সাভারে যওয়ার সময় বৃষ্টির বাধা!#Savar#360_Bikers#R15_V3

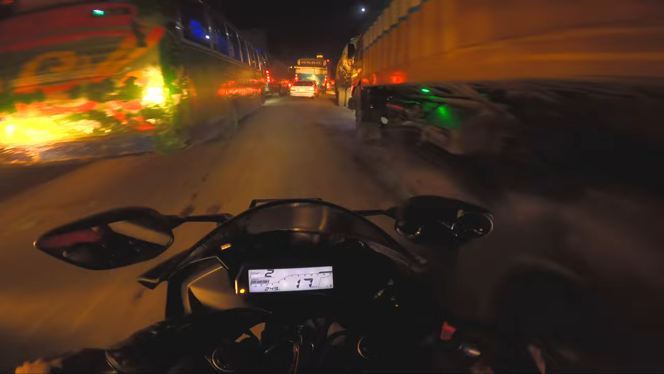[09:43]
তো যাই, চলে না, কিছু করার নাই, বৃষ্টি হয়েছে এই জন্য আরও ভালো লাগতেছে, শীত লাগতেছে অনেক, তো যাইতে থাকি, চলেন কী আর করবো, লেটস গো। তো এইদিকে আসলে এনামের এদিকেও প্রচুর, মানে আসলে ভিতরে গাড়ি তো এটা থানা রোড, তো এই জন্য এদিকে মোটামুটি একটা সিটির মতো সাভারের আবাসিক এরিয়ার মতো,
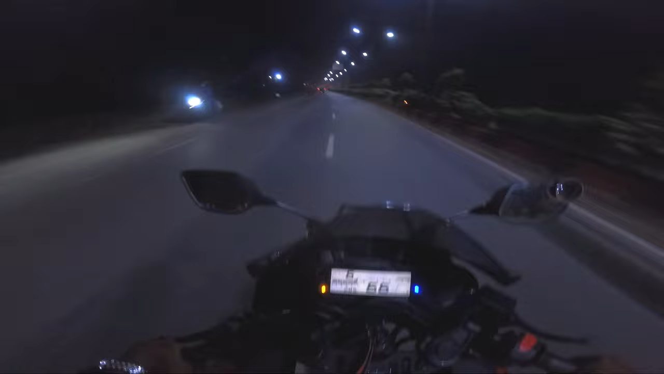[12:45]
যাই হোক এদিকে রোডটা ফ্রেশ আছে, ফাঁকা নবীনগর পর্যন্ত আশা করি, এদিকে রোডটা সবসময় ফাঁকা থাকে, এইখানে আমি বাইক নিয়ে কখনো জ্যাম পাইনি। তো যাই হোক আমি সেই ক্যামেরা নতুন এখানে এইদিকে আপনার বাইপেল পার হয়েছি,
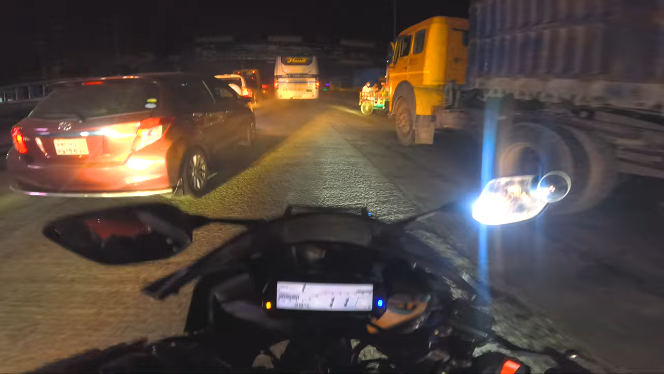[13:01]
তো এইদিকেও জ্যাম, এইদিকেও যদি উল্টা পাশে বেশি জ্যাম, বাইপেলে জ্যাম পড়ে গেছে, বাট বাইপেল থেকে রপ্তানি পর্যন্ত জ্যাম নেই, তো সামনে জ্যাম আছে কি না যাই না,